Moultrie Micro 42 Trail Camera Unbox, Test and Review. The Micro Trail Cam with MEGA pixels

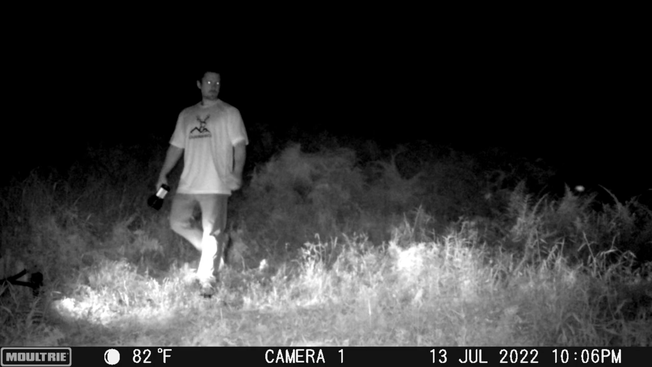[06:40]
and a night video here and that little glow in the ground is from another trail camera i had set up i will note that there is no audio for those video recordings but